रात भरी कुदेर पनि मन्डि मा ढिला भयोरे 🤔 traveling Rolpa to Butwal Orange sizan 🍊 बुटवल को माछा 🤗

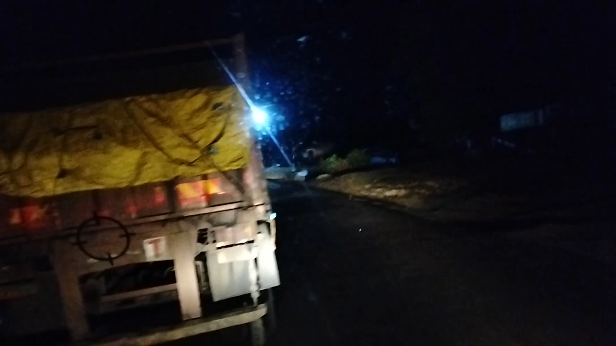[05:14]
चलो चलो दबो दबो दबो अलि उताबाट तिम्रो साइडबाट है तिम्रो साइड तिम्रो त उता उता
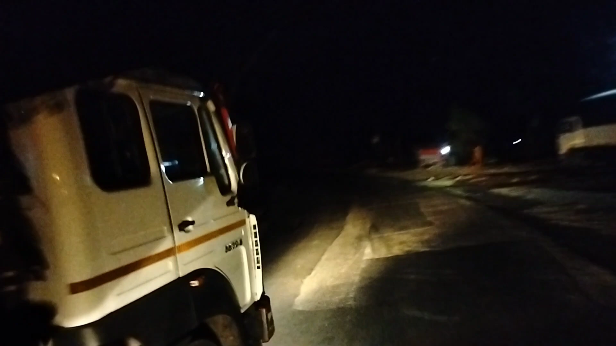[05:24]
पास लिँदाखेरि अलि उतैबाट उ गर्नु कि
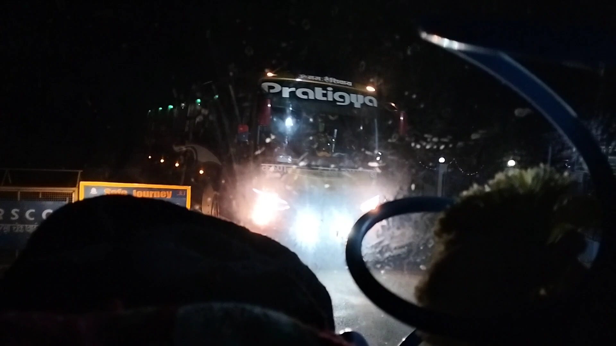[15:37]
कृष्णनगर बुटोल साथीहरु यो चाहिँ अर्घघाचीको
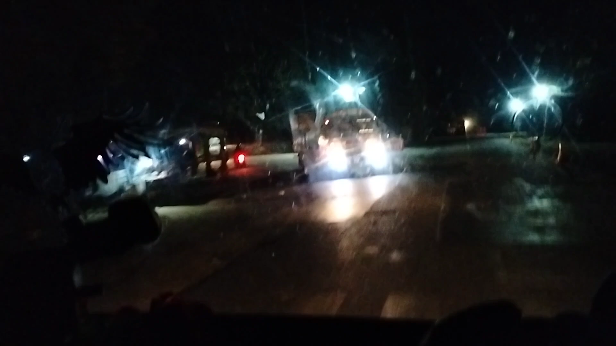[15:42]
लागि माथिर यो ट्रक आएको तिर अनि सिधै चाहिँ बुटोल तिर हैन र यो देखि अगाडि गएर चाहिँ दाहिने तिर चाहिँ भैरवको लागि लुम्बिनी हुँदै